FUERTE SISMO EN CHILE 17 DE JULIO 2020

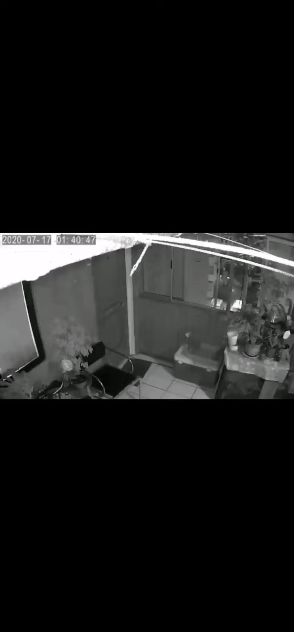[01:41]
pero es el momento exacto en el que comienza a temblar, ahí está a la una de la mañana con 40 minutos, ahí está,
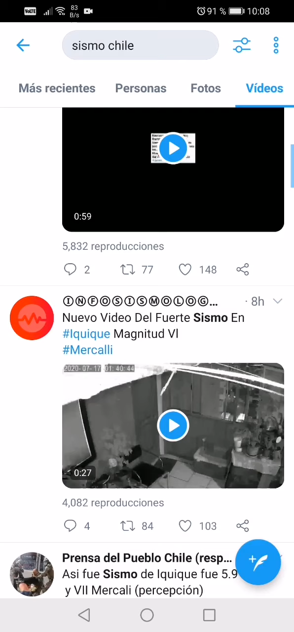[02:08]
vamos a ver el siguiente video, este tiene audio también,
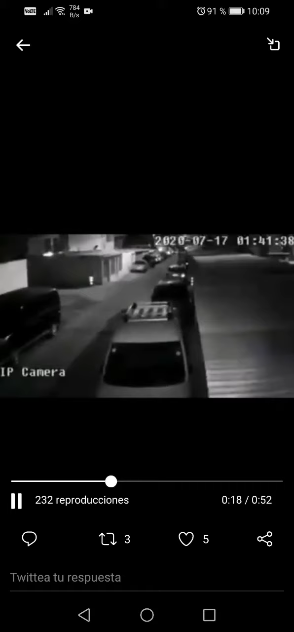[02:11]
1.41, aquí algunas de las cámaras de seguridad no están, no están, perdón no están tan sincronizadas, pero pues el horario sigue siendo el mismo, la una mañana 41 minutos 54 segundos,